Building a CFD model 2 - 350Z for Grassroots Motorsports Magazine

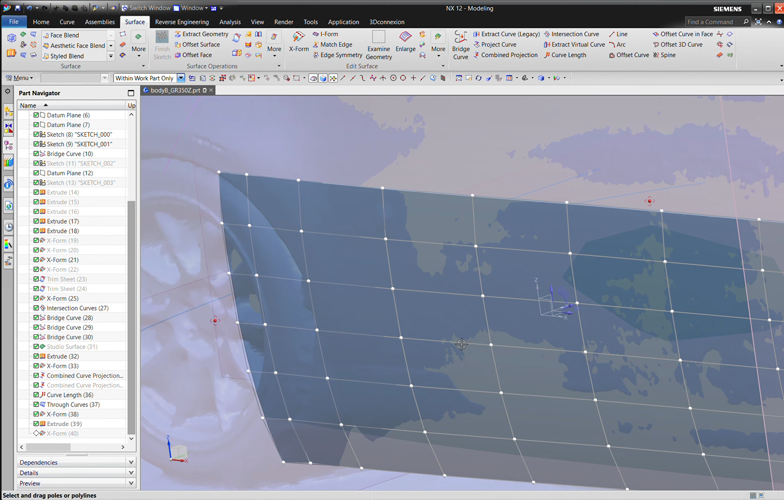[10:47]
by picking which knot points you're changing you can
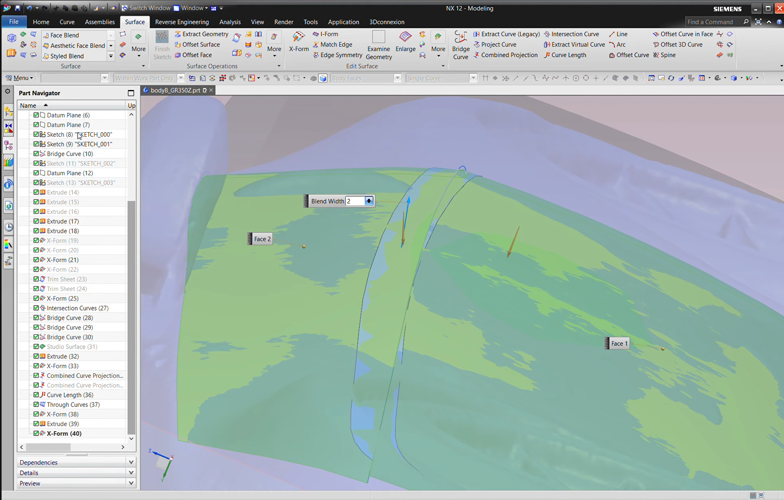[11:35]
yeah good example so you can see here this uh this
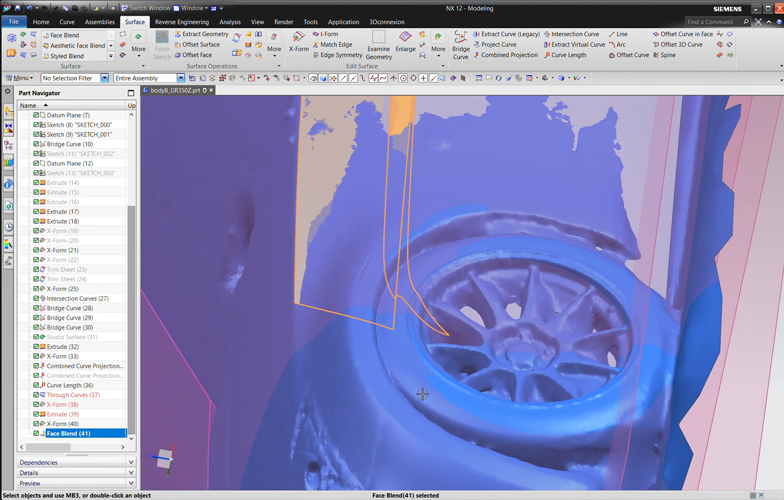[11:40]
blend wants to just warp at the end because the two surfaces actually
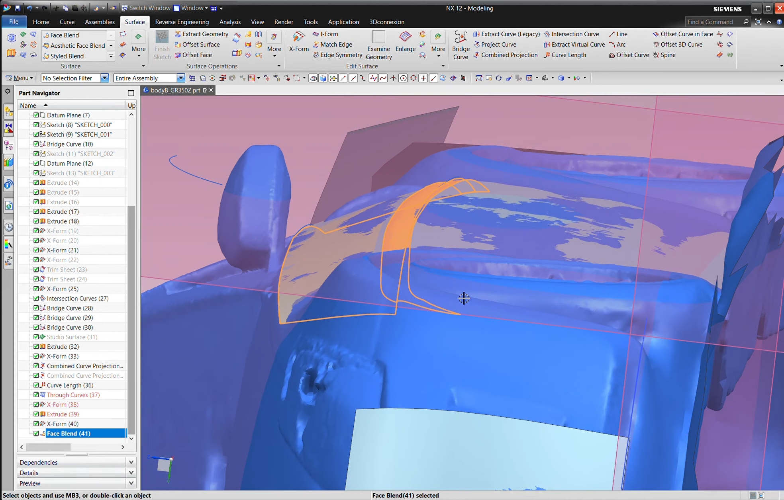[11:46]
they invert a little bit they go
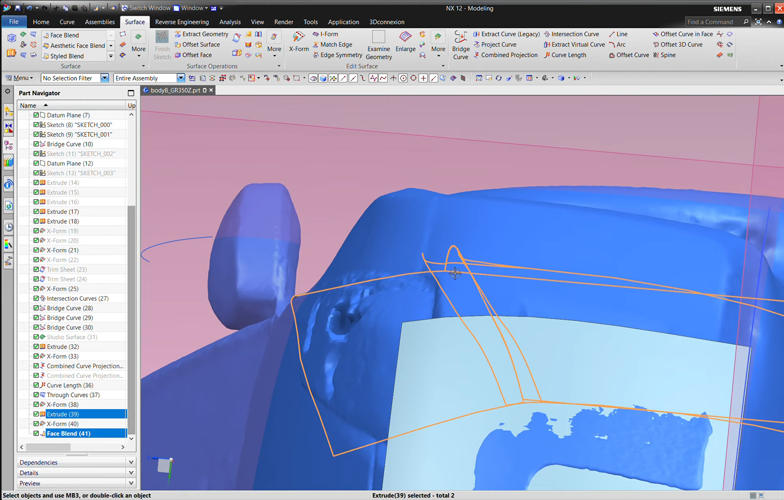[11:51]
they the transition between them changes but that's okay we're going to chop all that off anyway we've
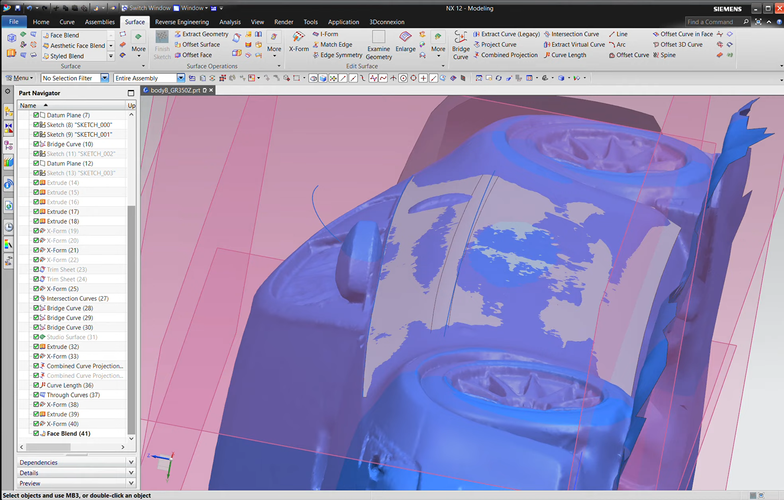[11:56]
got something that looks a little bit like a body line i think we need to manipulate this a little more